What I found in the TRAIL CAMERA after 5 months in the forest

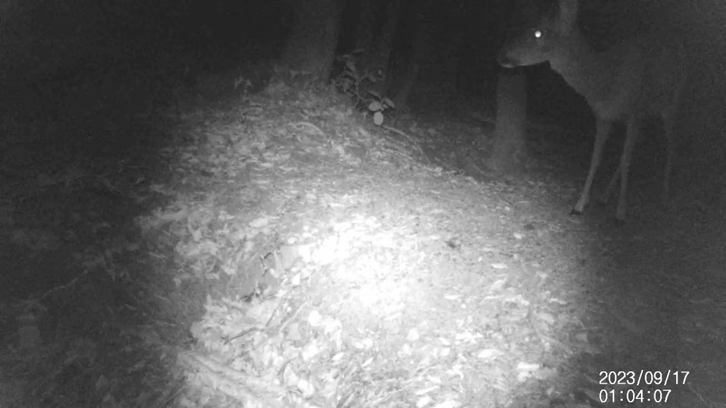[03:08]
We jump a month later to find mother and daughter on a moonlight walk on a still warm September night.
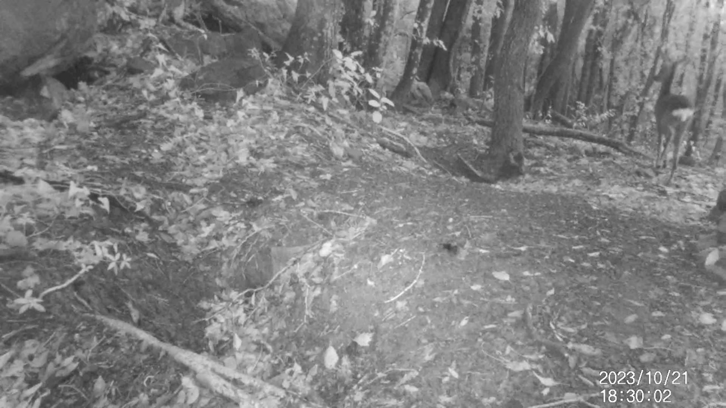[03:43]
This indicates a significant decrease in the presence of animals in the area, and obviously for me, this is not a good thing.
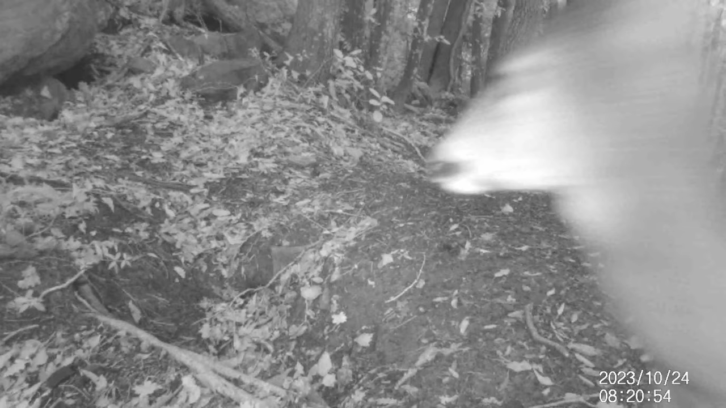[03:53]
This female, unfortunately, seems to have a wound just above her left hind leg. And this, in combination with the missed sight in the last month, leads me to have a bad feeling about the little female.
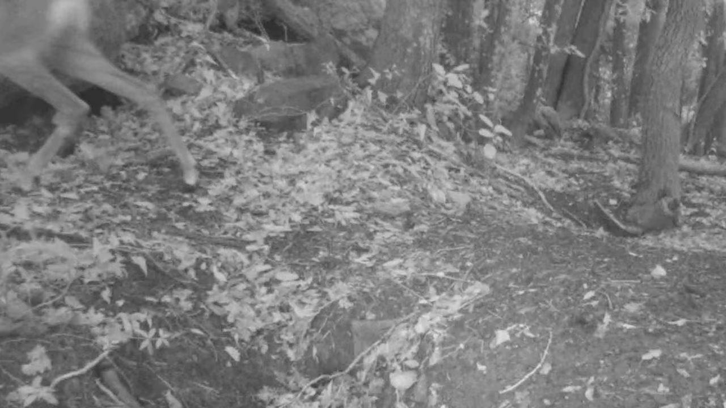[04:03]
In November, the adult female reappears, but to my happiness, this time she's not alone, but together with her baby.
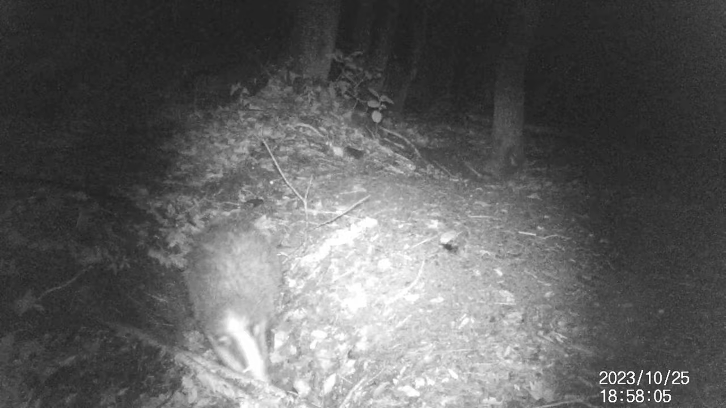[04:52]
This one is particularly engaged in cleaning the burrow by pulling out the leaves accumulated inside. This is a typical behavior of badgers. In fact, observing accumulation of leaves outside the burrow lets us know that the badgers most likely live there. Here, if badgers are not inhabitants of burrow, most likely porcupines will be. But it may also happen that they share the same den, at least until these have pups and chase away any housemates by intimidating them with their spines,
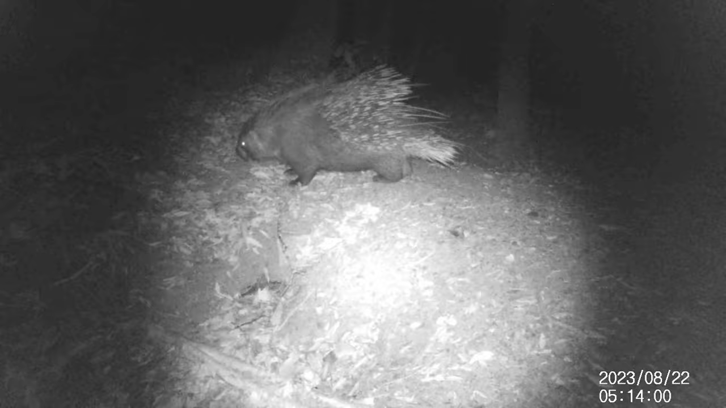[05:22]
and from what I see, it should not take long. The abundance of food and absence of predators, porcupines have lost their mating season, which is why they mate just about all year round. Another potential inhabitant of this burrow is the fox, and even it in certain situations could share the burrow with badgers and porcupines, also suffering eviction if there are small baby porcupines coming in.
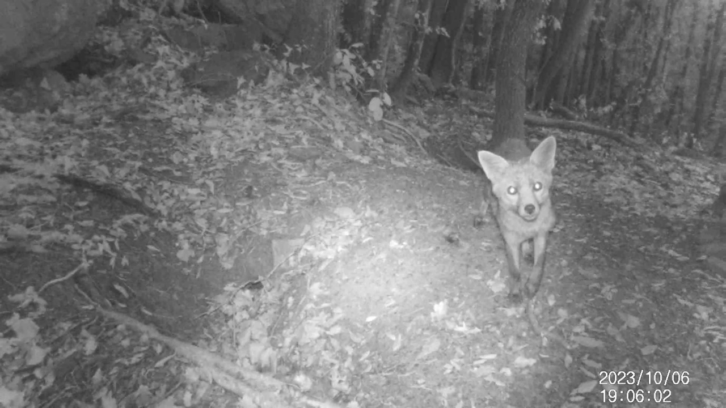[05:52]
This young fox must have seen the trail cameras in infrared. Look how curious she is. In the next video, turn up the volume and listen carefully.
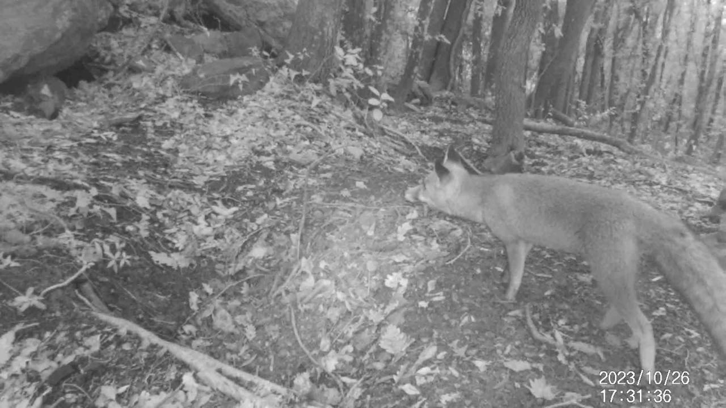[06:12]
howls in the distance. And I also seem to hear the cubs howling. The fox stops for a moment to listen and then walks away.